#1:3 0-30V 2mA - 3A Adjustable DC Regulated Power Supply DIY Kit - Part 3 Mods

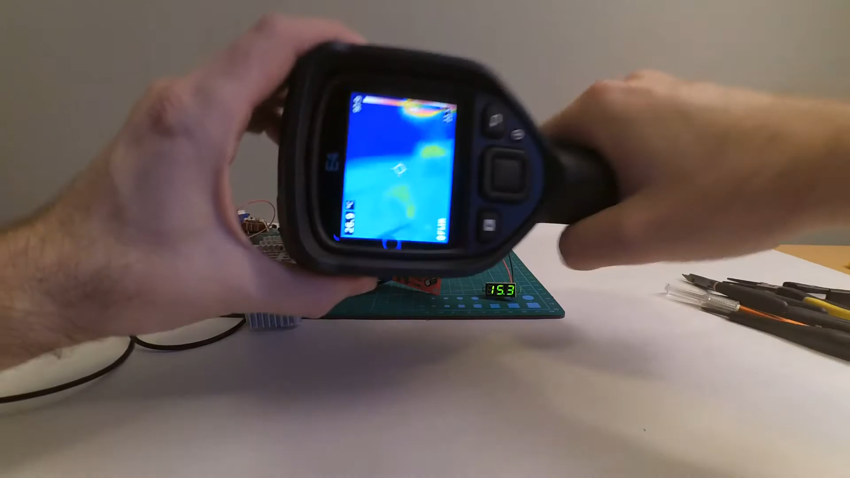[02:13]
camera you can see that the load is still, let me turn it a bit, it flats out somewhere 150 degrees just like when I run the test
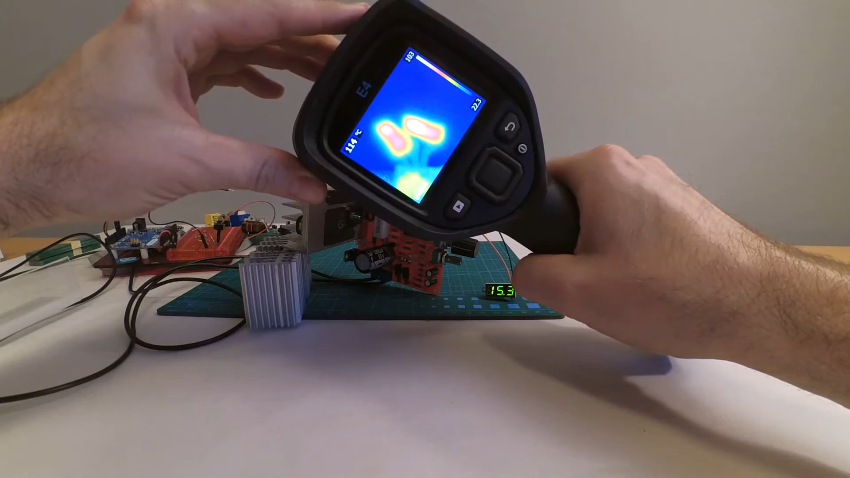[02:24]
with the other transformer but the transistor is now something like
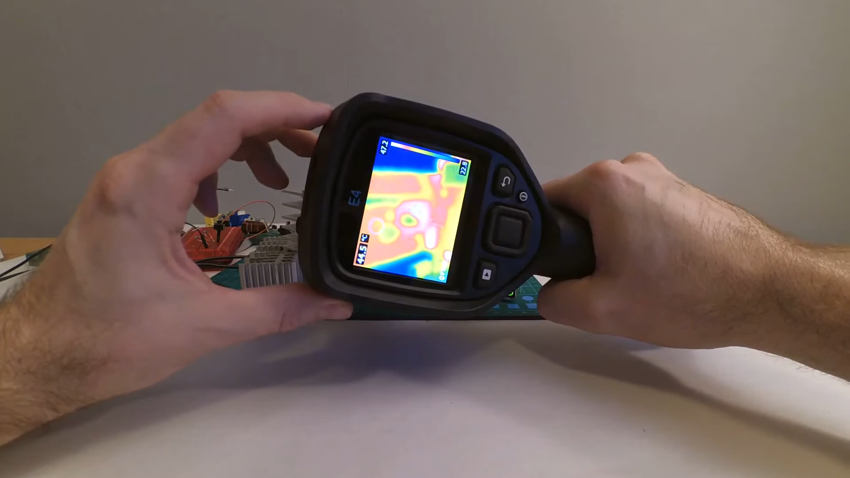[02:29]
45 degrees dot 60 and also the small resistor down in the corner here is now just 48 46 maybe 50 degrees it was close to 75 degrees this resistor is a part of a negative ray